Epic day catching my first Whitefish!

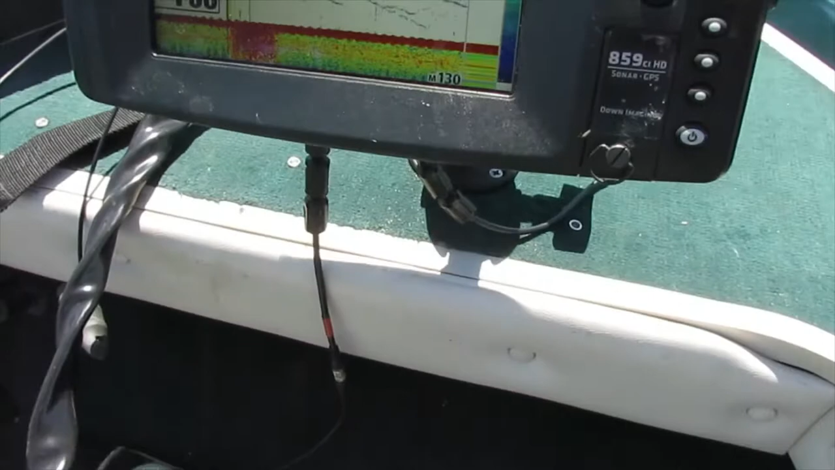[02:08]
Apparently there's a fish here. Right there.
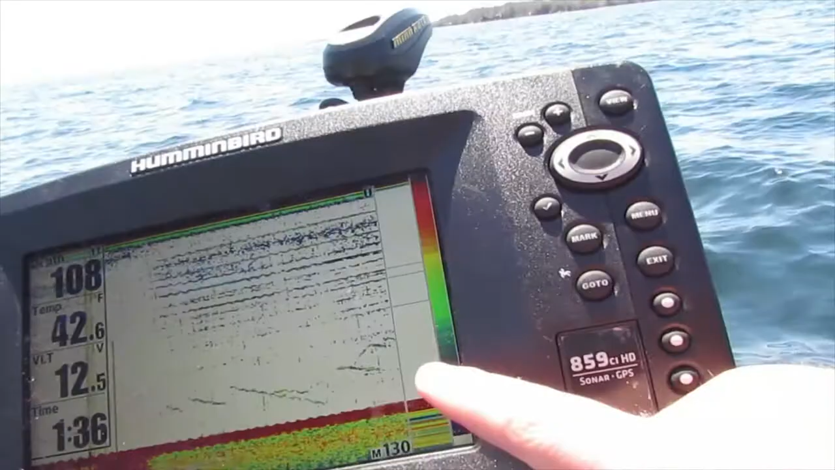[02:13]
On screen: water 42.6°F
The top line, I think. No, that's him. And the bottom line...
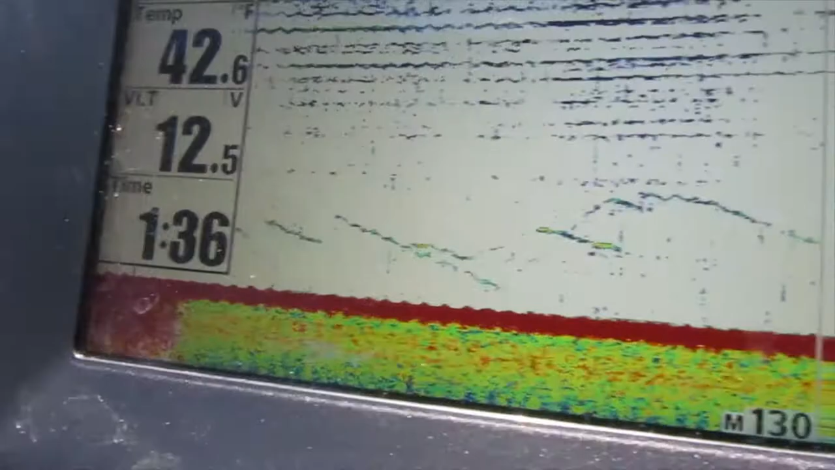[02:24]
On screen: water 42.6°F
Is... Sorry. Um... This is all Bubbles. Or his line.
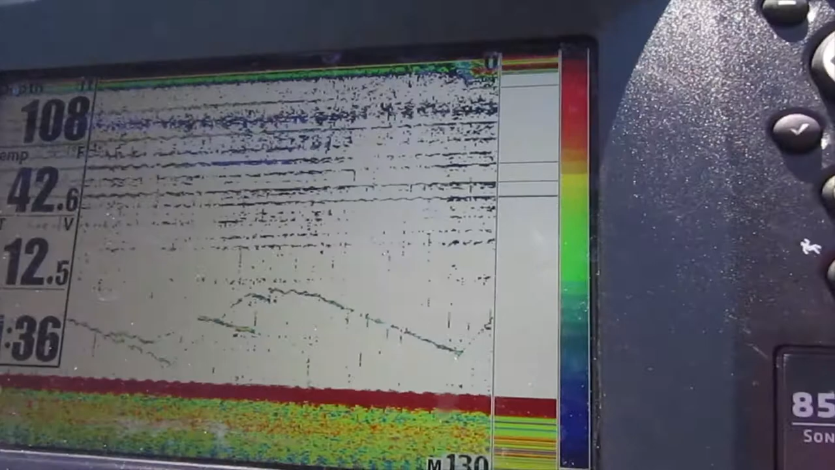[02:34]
On screen: water 42.6°F
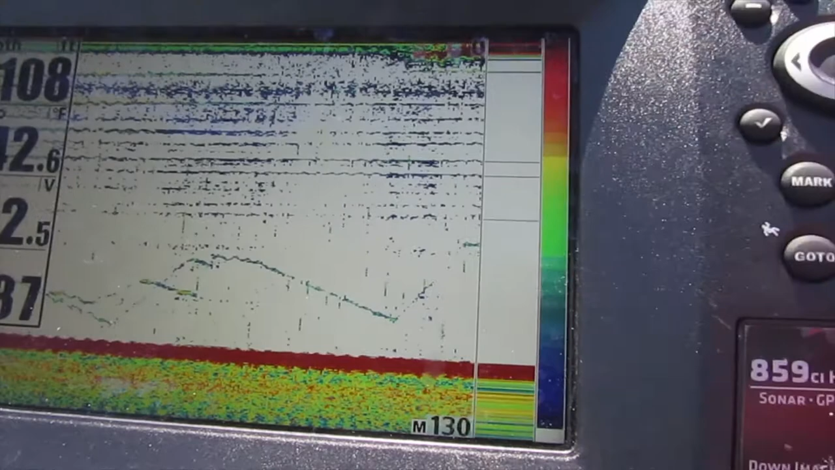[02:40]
So I think this one's your bait. That was the fish. The fish is gone now.